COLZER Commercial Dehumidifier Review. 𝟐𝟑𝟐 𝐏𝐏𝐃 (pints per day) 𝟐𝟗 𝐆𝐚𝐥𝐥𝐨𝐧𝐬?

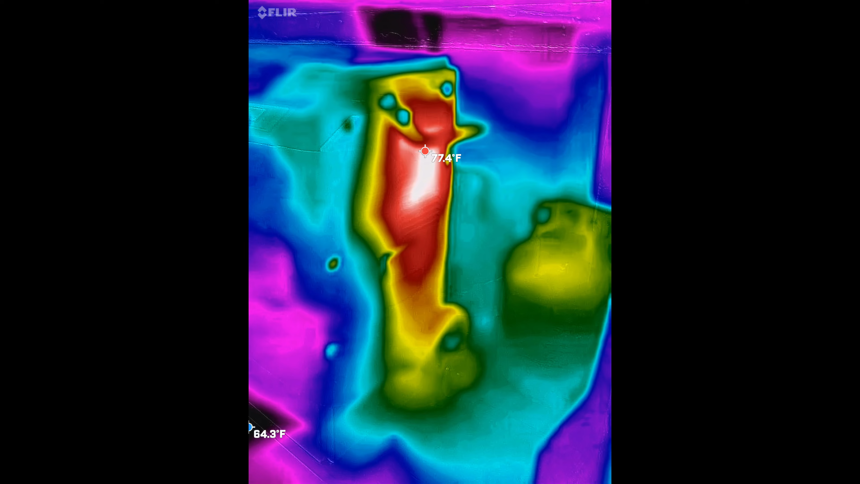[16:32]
I thought uh you know while while I'm here I might as well just take a temperature
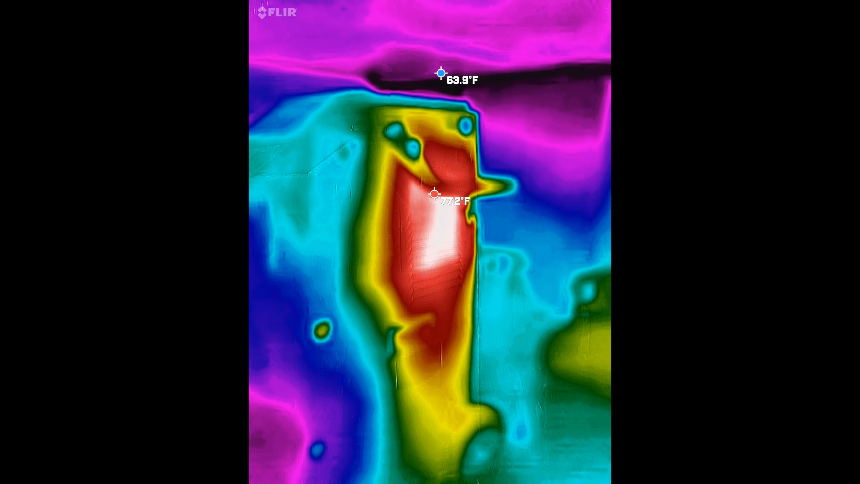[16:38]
reading I have a FLIR as the name would apply in the upper left hand corner there I
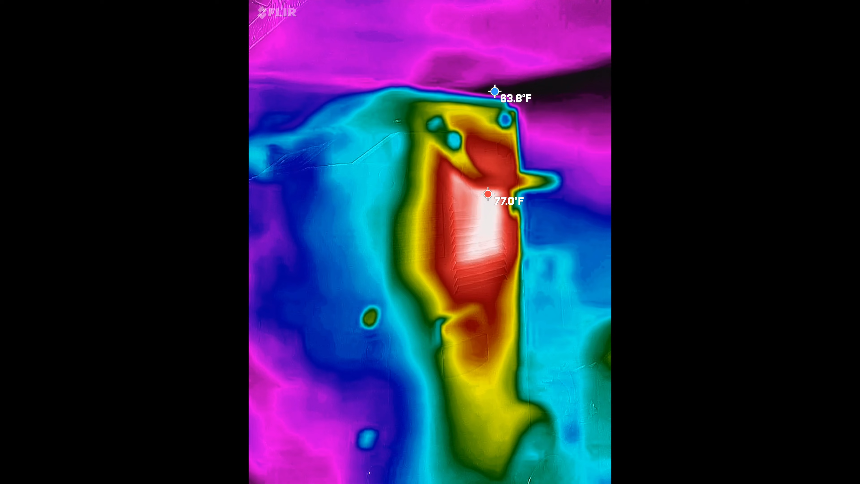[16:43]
have one of those thermal imaging cameras and I was just curious to see what this thing's putting out for heat um
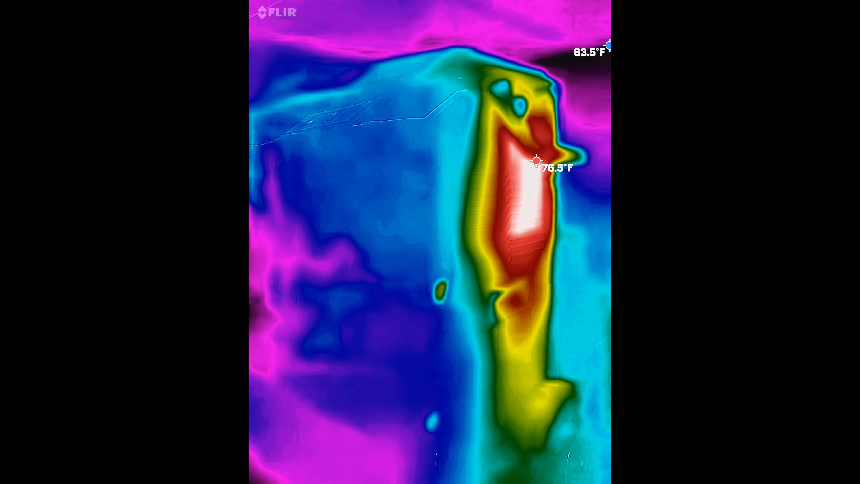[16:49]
yeah it's about you know 78 degrees pretty much
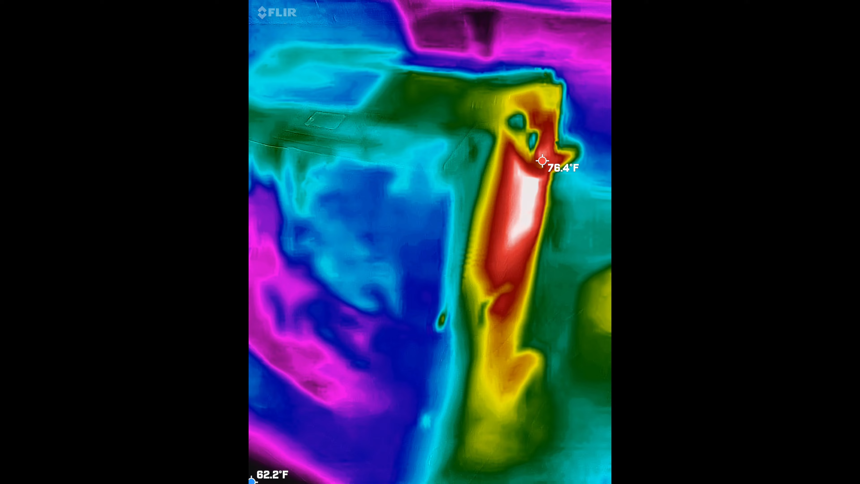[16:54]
uh that's you know that's what they do so I was wondering and now I know and now you know